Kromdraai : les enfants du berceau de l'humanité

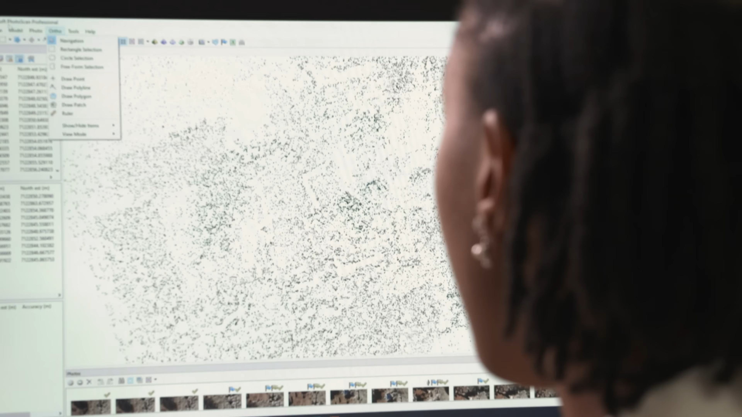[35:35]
Mon domaine d'études, c'est la reconstitution 3D du site.
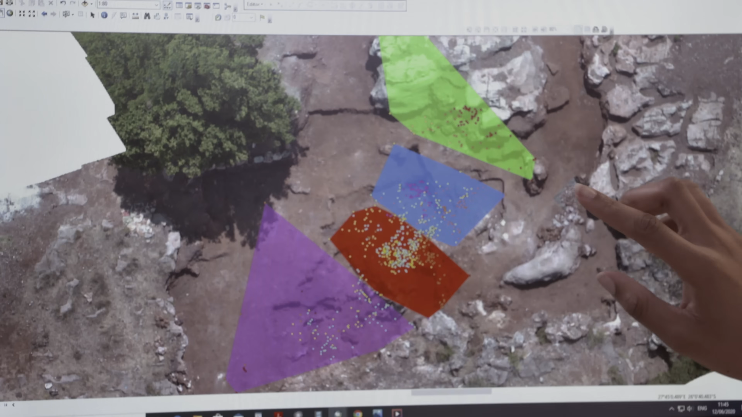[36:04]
Ce sont les secteurs 1 et 2 qui contiennent le plus de fossiles. C'est la zone la plus dense du site.